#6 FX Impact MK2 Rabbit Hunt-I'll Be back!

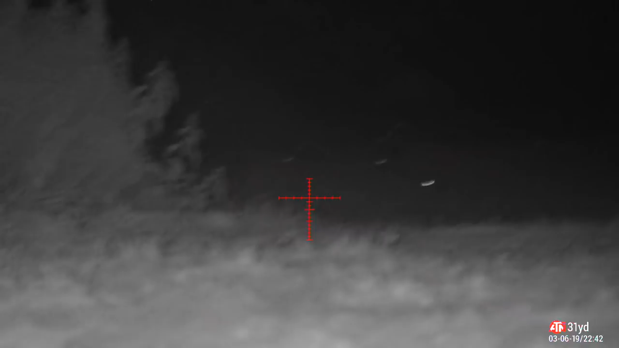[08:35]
What do I see? Eyes everywhere. Bloody dozens of them.
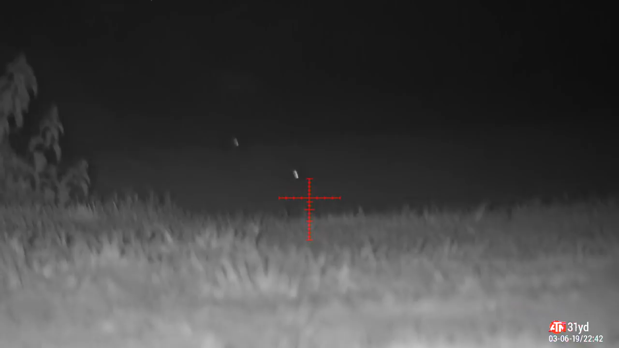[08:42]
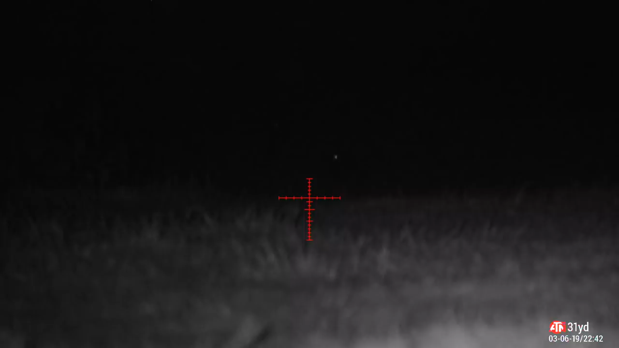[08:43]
So I thought, I can't, I can't leave without taking at least the one. You know, I'd have loved to have stayed there all night, but I was having to get up for work at quarter, quarter to six the next morning.
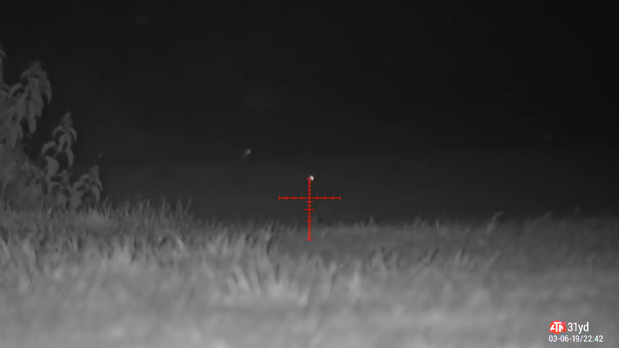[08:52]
So I pinged that one 48 yards. Quick zoom in.
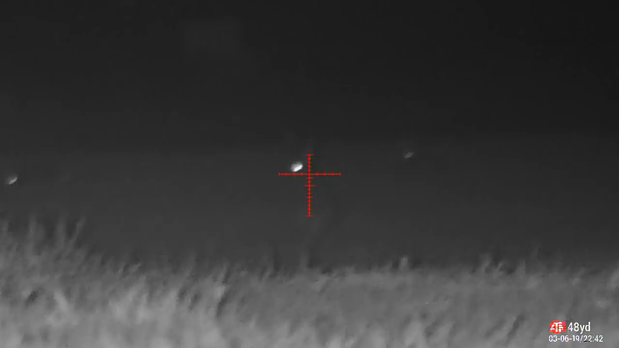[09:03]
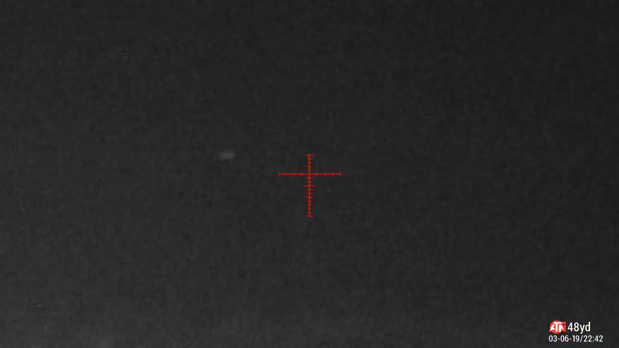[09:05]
And now I've done the schoolboy error of putting the infrared lamp on the left hand side of my scope, not the right. So I'm reaching round with my left hand while I'm on the bipod
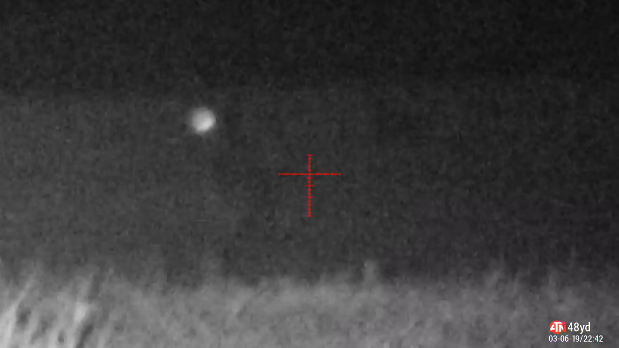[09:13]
to do the focus on the scope and blocking the infrared lamp.
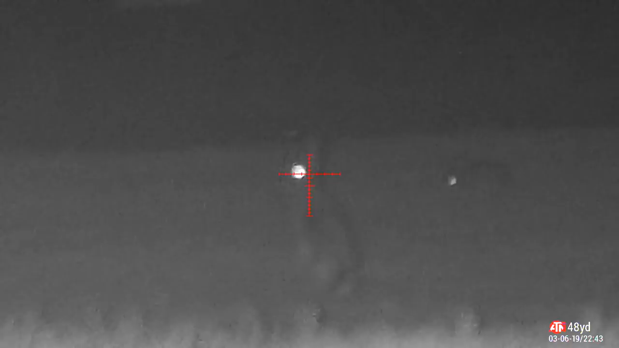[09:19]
So he's at 48. Take him. Just watch these eyes run.